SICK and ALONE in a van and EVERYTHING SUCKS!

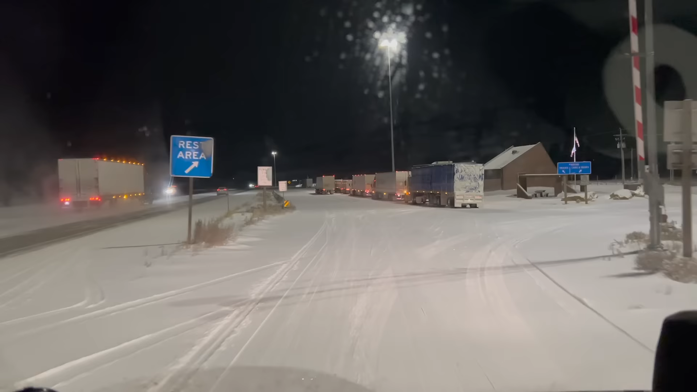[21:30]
Your destination is on the right.
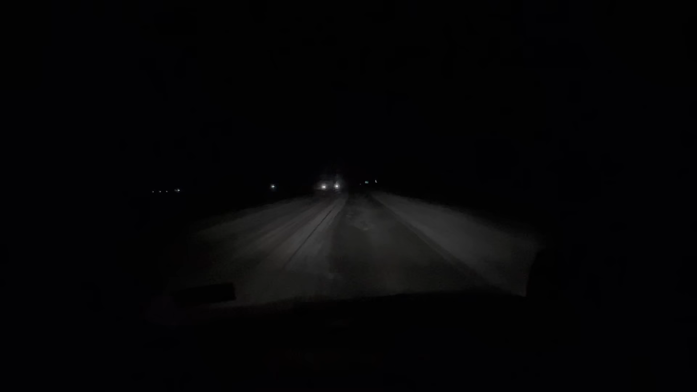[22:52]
Behold, we got another Lups coming up. Woo! Oh, a glimpse of light. There it is.